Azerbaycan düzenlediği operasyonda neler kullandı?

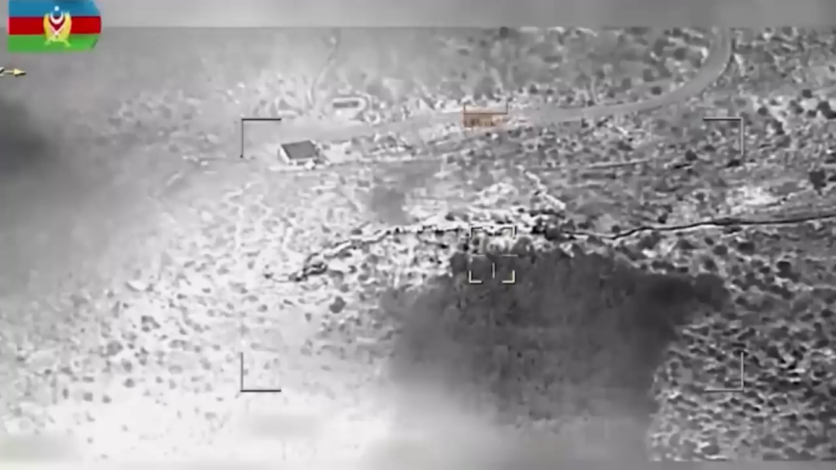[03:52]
Şimdi Azerbaycan bölgeyi insansız hava aracı sistemleriyle yoğun olarak takipte ve bunların kısa sürede nereden geldiği, ne yapıldığı, hangi noktalardan çıktığı bu terör örgütünün lojistik noktaları, silah barınakları tespit ediliyor ve havadan operasyon gerçekleştiriliyor.
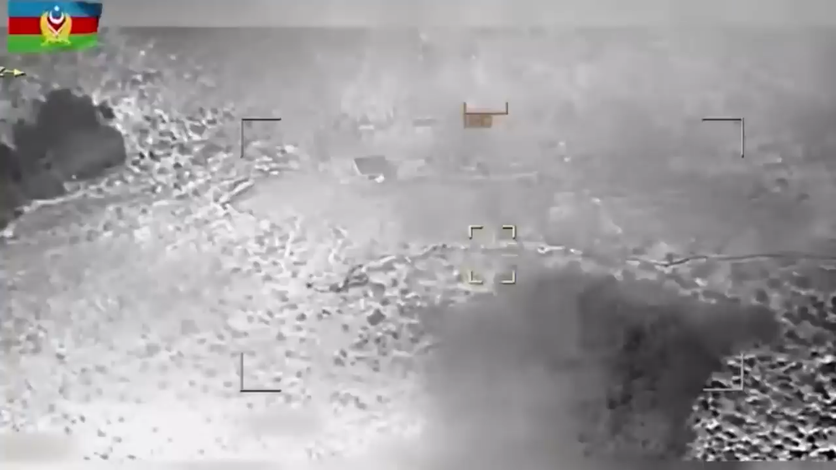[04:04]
Tabii ki burada 2. Karabağ Savaşı'nda olduğu gibi Baykar tarafından geliştirilmiş TB2'ler başrolü oynuyor.
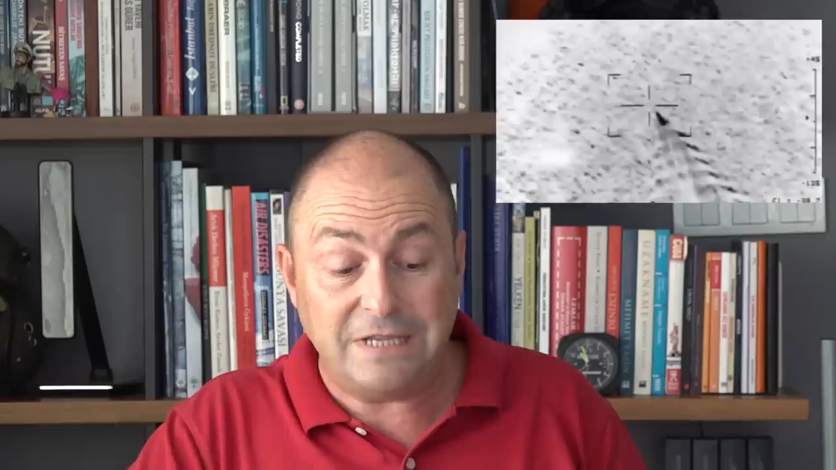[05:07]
185 kilometre saatte hızla uçabiliyor. 9 saat havada kalabiliyor.